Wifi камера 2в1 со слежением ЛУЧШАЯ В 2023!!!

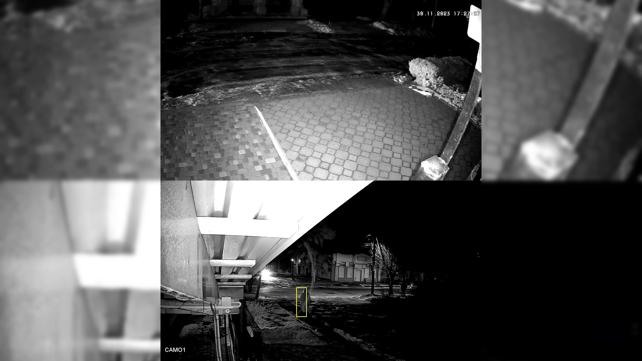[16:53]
карту памяти также заходишь и все ролики тревожные смотришь универсальный вариант наверное в этом году это наилучшее что сделали из бюджетного диапазона китайские производители камер вот это вот два в одной потому что пользуется она очень большой
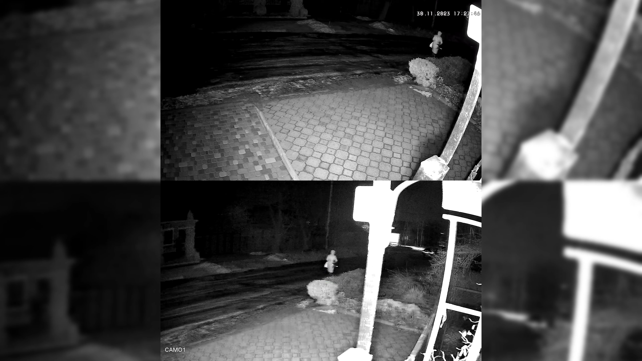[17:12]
популярностью потому что две камеры в одной по цене одной с хорошим функционалом и с хорошей картинкой днем и ночью на